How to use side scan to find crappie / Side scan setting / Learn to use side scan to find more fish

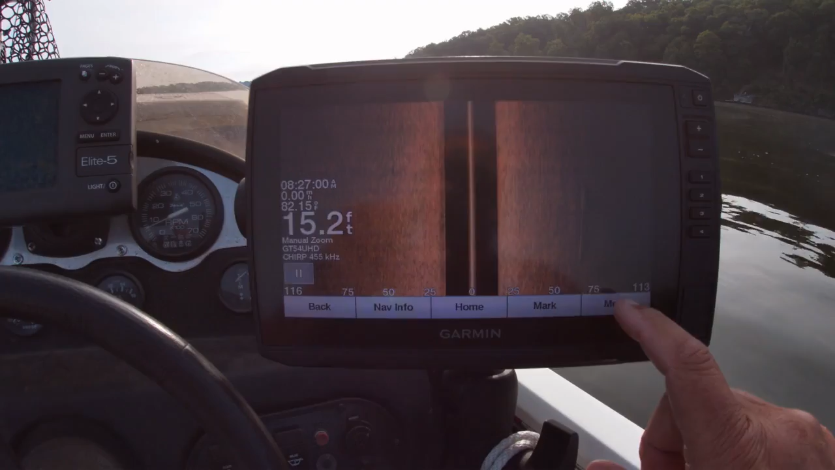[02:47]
On screen: depth 15.2 ft
So in here on the screen I'm gonna show you I'm gonna set my frequency right here 455
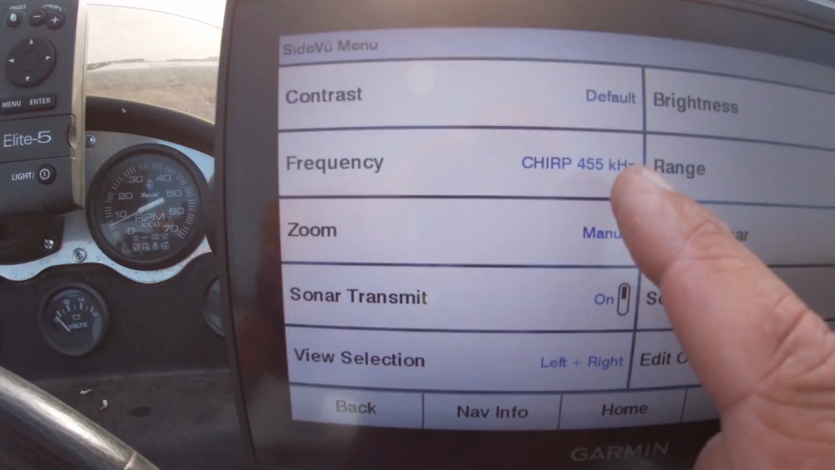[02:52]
I can change it and I can put it on 1220 but
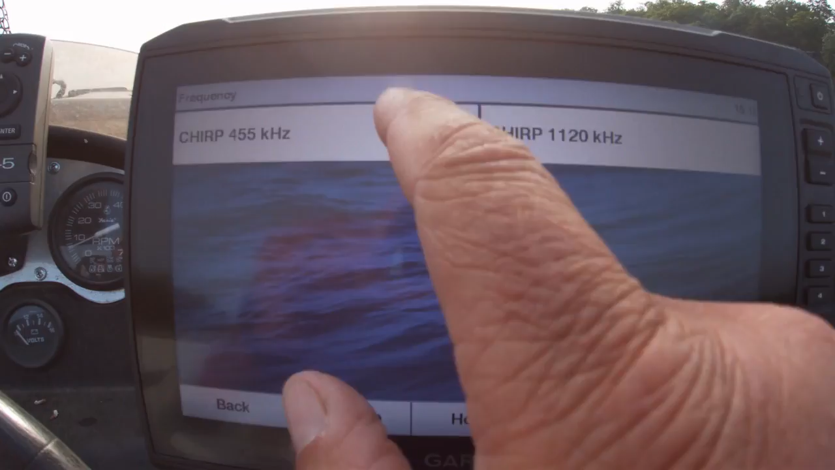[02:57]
what that does I ran
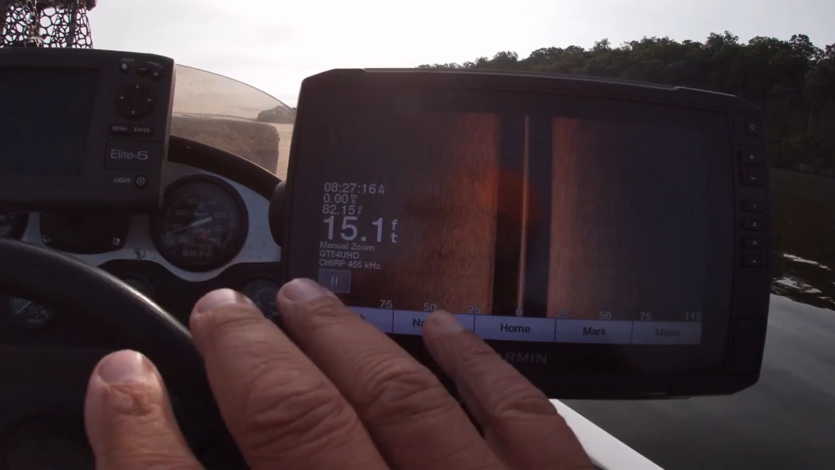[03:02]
On screen: depth 15.1 ft
this side screen on both the 1220 is great if I had a bigger screen because it
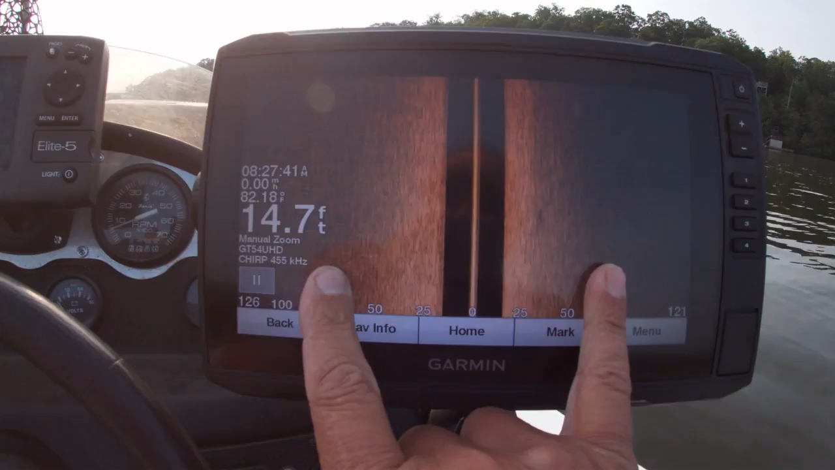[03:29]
On screen: depth 14.7 ft
Second thing I normally run run about a hundred and a hundred feet or so on the side you can see a hundred feet
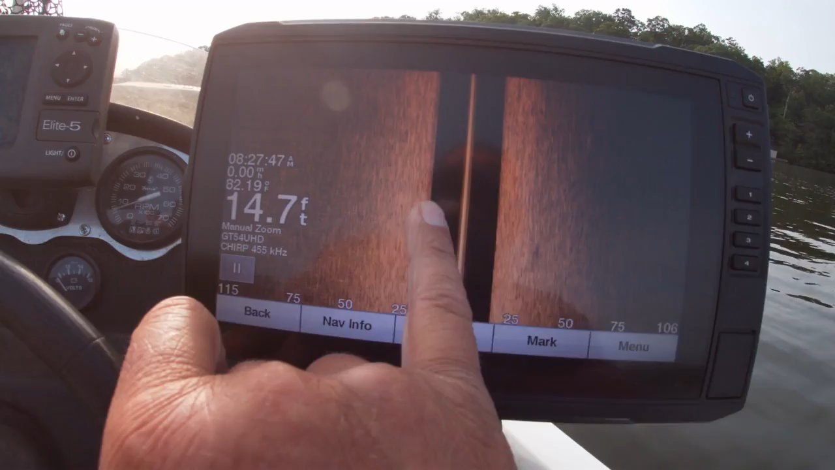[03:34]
On screen: depth 14.7 ft
you can see we in 14 feet of water and I can extend that out to
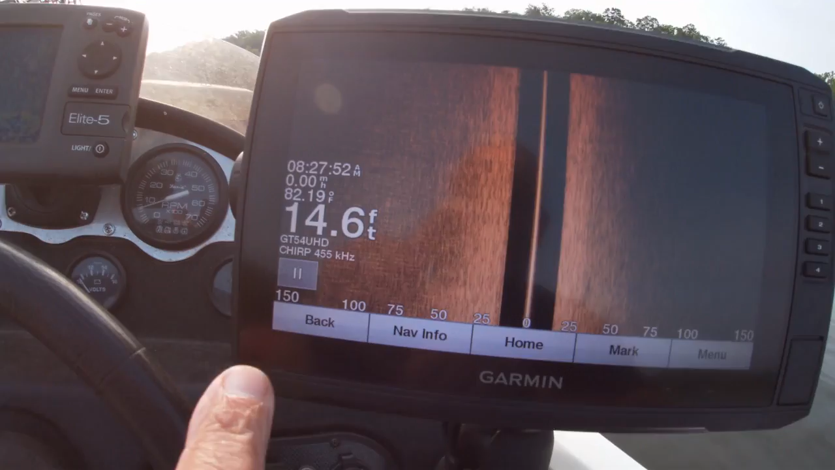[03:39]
On screen: depth 14.6 ft, water 82.19°F
about 150 but you notice how dark it gets on the side you really don't get any detail on
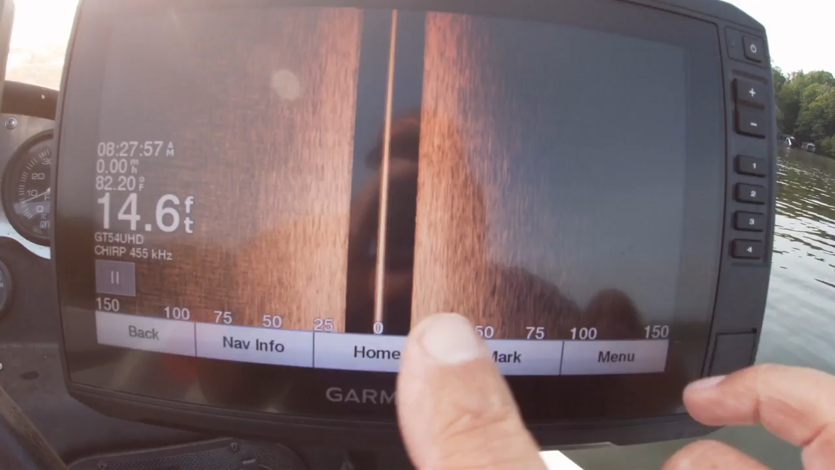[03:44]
On screen: depth 14.6 ft, water 82.20°F
the side and once in a while if I'm looking
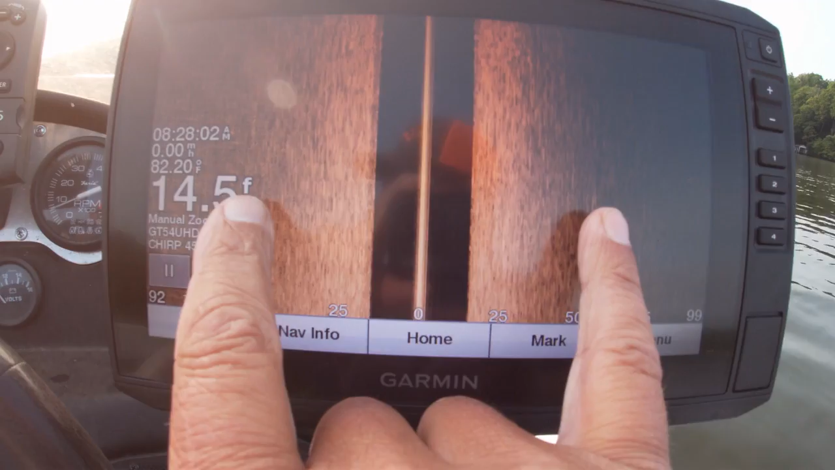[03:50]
On screen: water 82.20°F
for fish I will put it on the 150 but most of the time I leave it on about a hundred feet
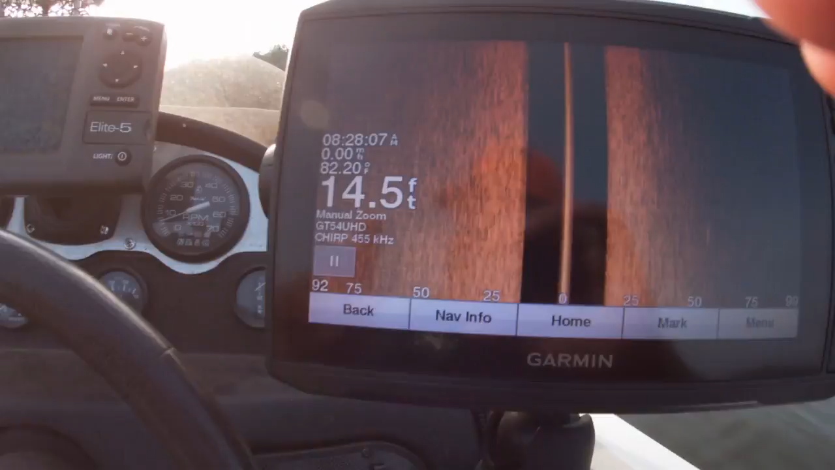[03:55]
On screen: depth 14.5 ft, water 82.20°F
so let's fire the boat up and we're gonna go we're
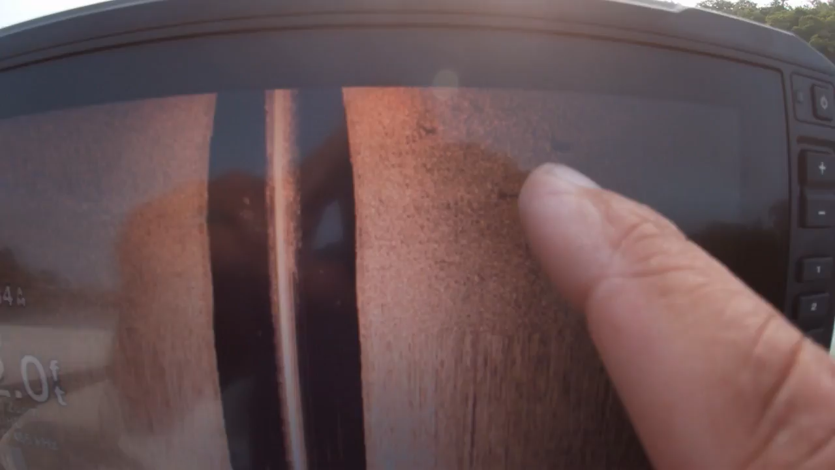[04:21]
probably trees let me blow that up that is probably see the shadow line on it so boom
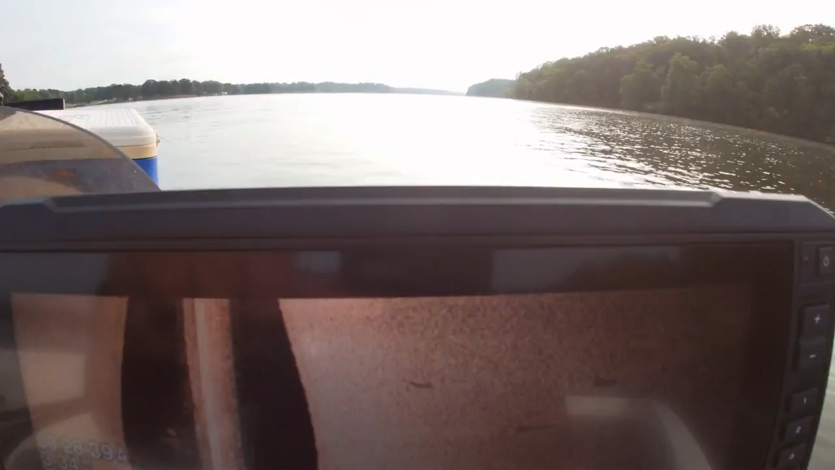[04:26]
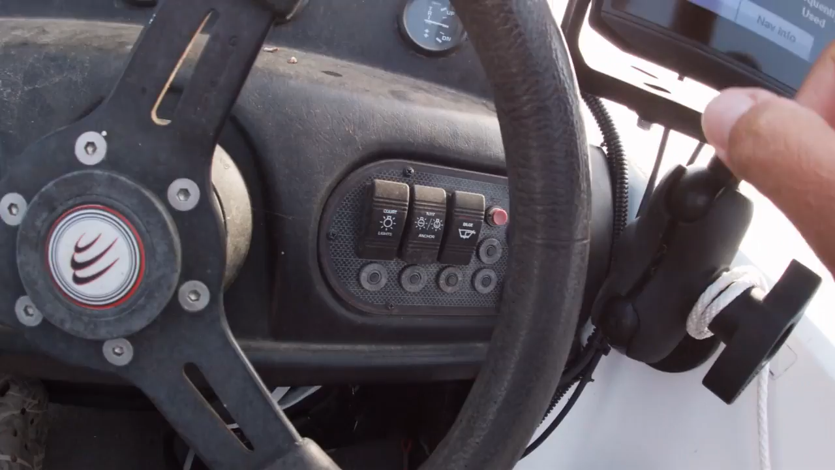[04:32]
so let's mark that I'm gonna mark that one boom back let's mark that one
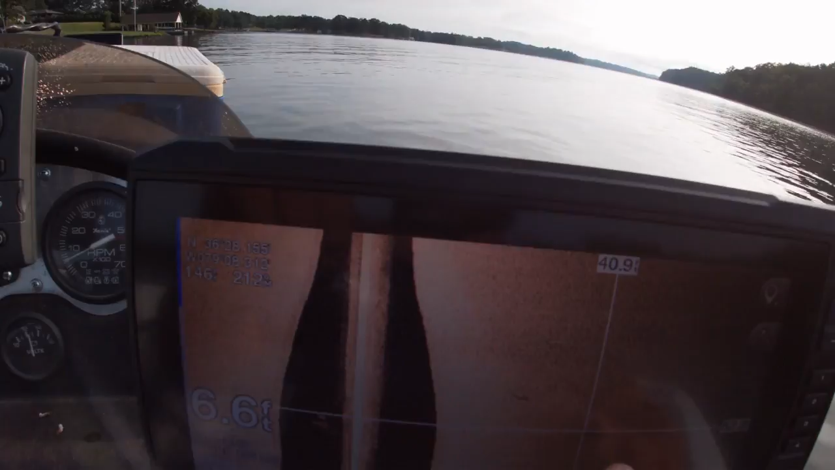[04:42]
so we got two marks right there
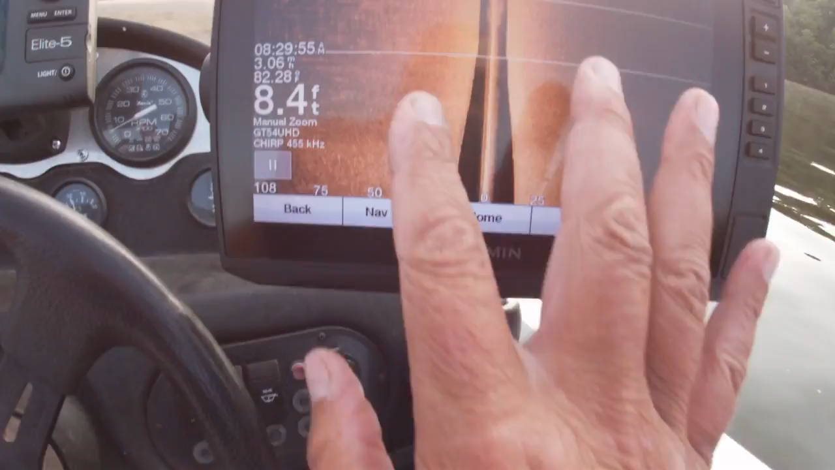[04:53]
On screen: depth 8.4 ft
all right we back out to about a hundred feet and I'm just kind of cruising across I'm
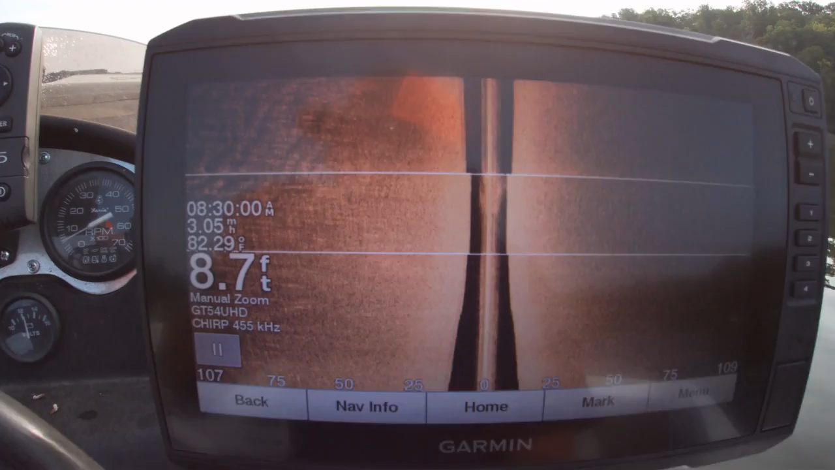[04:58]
On screen: depth 8.7 ft
kind of cruising across this point kind of shallow I go up about eight feet I'm looking at a hundred feet
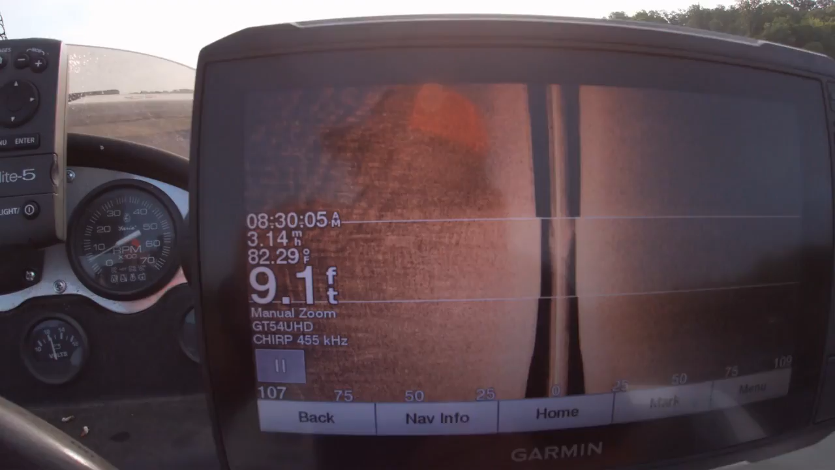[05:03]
On screen: depth 9.1 ft, water 82.29°F, speed 3.14 mph
so it's probably looking at an about 15 feet of water 15 20 I'll go across
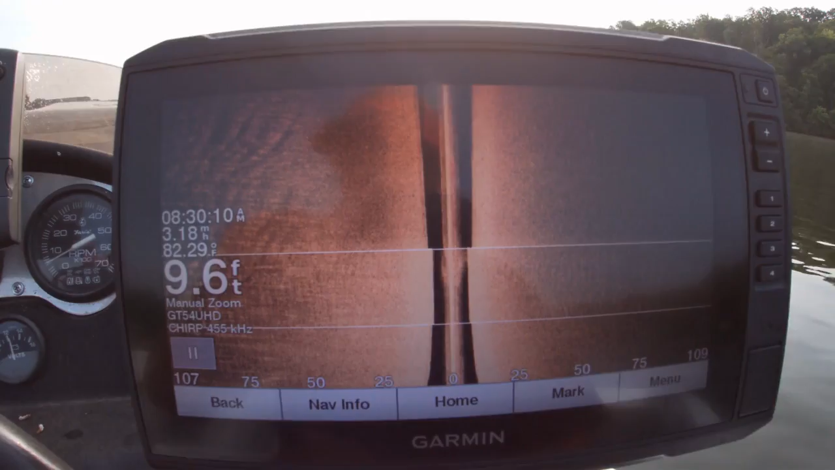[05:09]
On screen: depth 9.6 ft, water 82.29°F
the point I'll turn around and I will come back and see here we have something
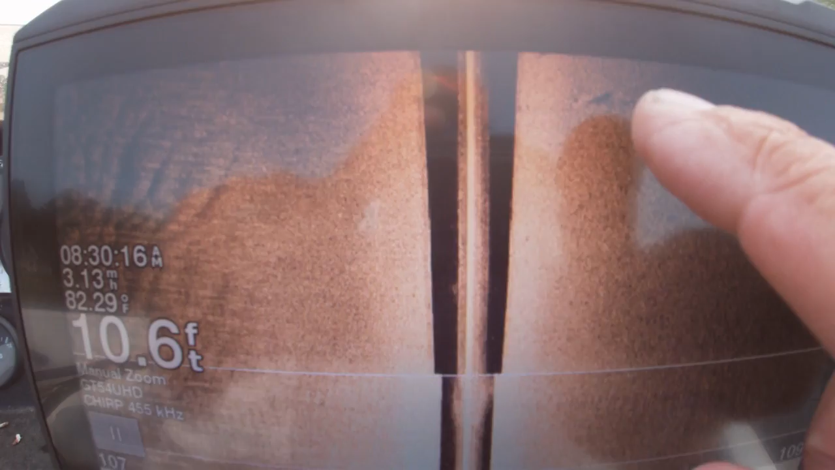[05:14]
On screen: depth 10.6 ft, water 82.29°F
else some type of structure coming up here we
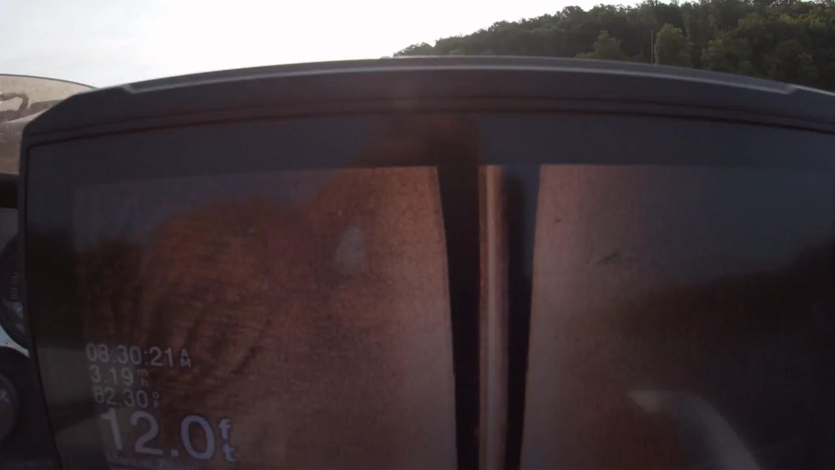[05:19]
On screen: depth 12.0 ft
will mark that there mark it we come back go back it's continuing on if I look out here to the side